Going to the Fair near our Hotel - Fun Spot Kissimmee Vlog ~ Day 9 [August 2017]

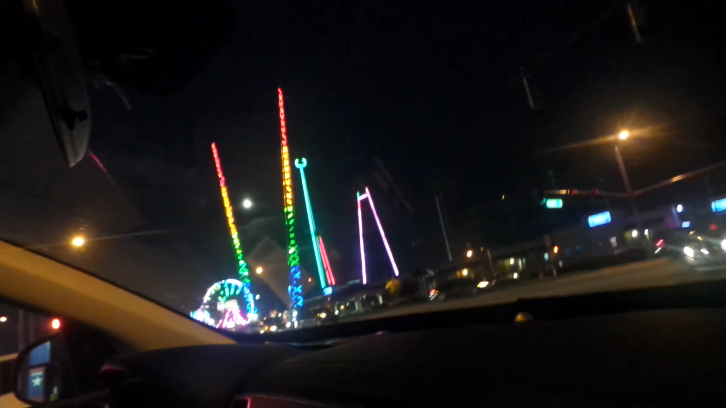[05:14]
So we seen this on the first day, and now we're finally going to it. To it. Yes.
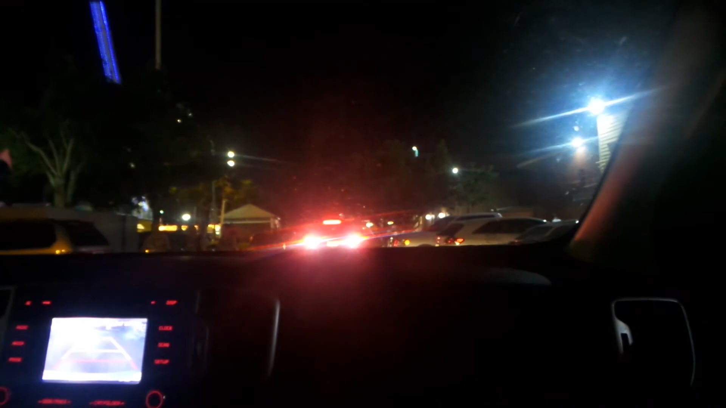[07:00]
it's packed. And we have to U-turn and find another parking. Who knew? Who knew?
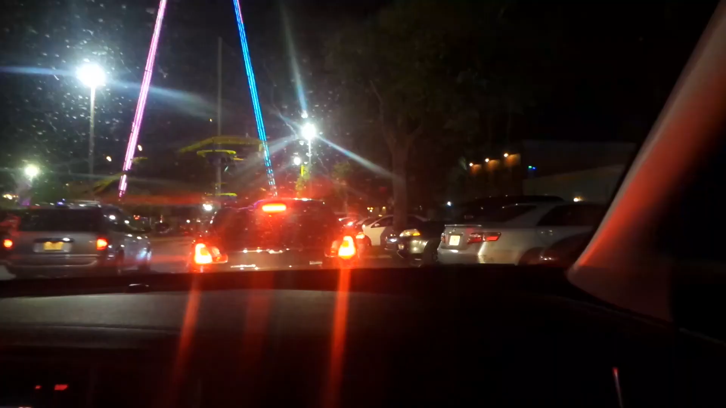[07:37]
Someone just yeeted them. See, look at that. Someone yeeted their parking man.
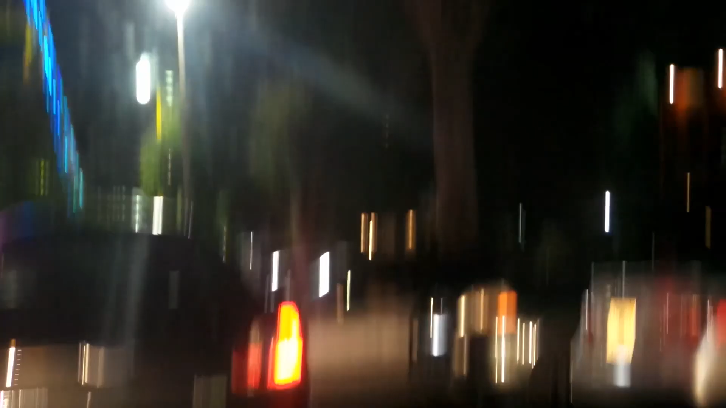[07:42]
And my mom is too slow.
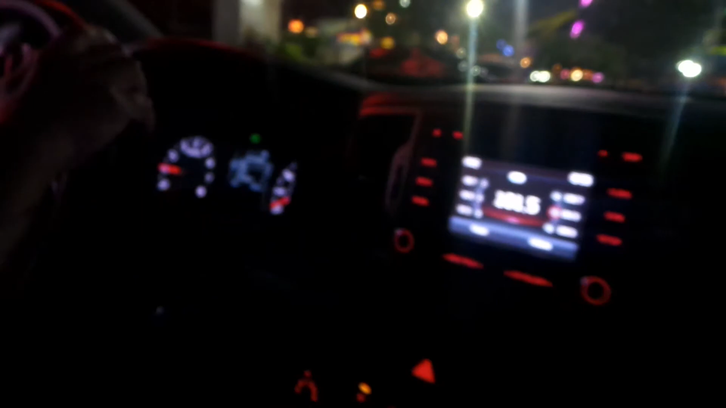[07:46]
She's only fast in swimming. And that's it.
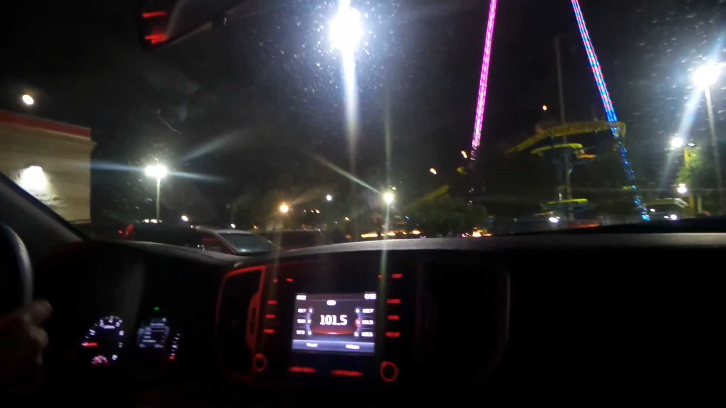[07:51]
Allah. Which is really, really slow. Look at that. Look at that. When you're desperate for parking.